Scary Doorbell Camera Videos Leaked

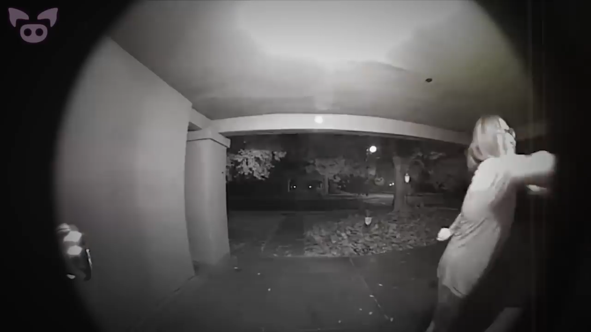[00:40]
After a few minutes of banging on the doors and windows, the woman's behavior got even stranger. She backed away from the door then ran towards the window with her shoulder pushed out, shattering the window. She then pulled out the screen and reached inside. At this point, the homeowner began screaming at the intruder, who seemed confused as to why the homeowner was demanding that she leave. Get the away!
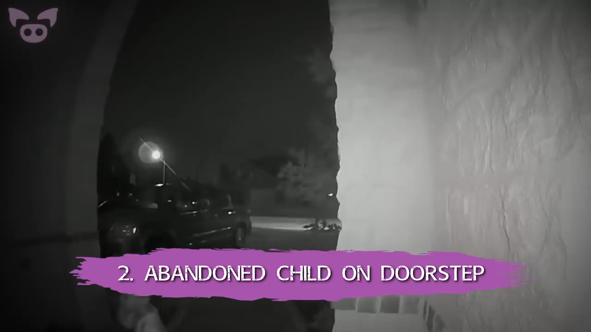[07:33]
This doorbell camera footage, shot outside a home in Texas, has been frightening and saddening viewers ever since it went viral in 2018. The footage shows a woman walking up to the door, holding a young boy by the hand.
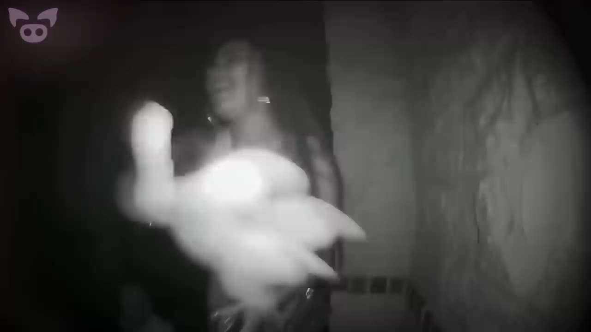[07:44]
The woman knocks on the door, then turns and quickly walks away, leaving the child on the porch, looking around in confusion.
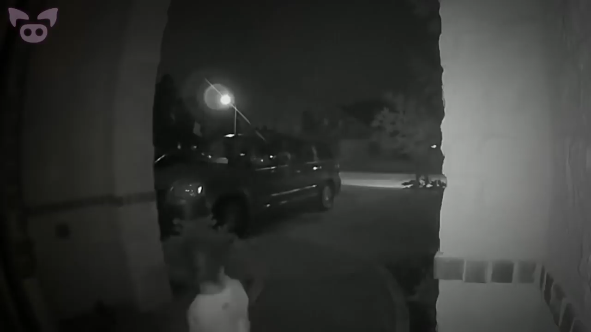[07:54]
The homeowner then opens the door and finds the child outside the door alone. Police assume that the woman in the video was the child's mother, and that she abandoned him at a random house.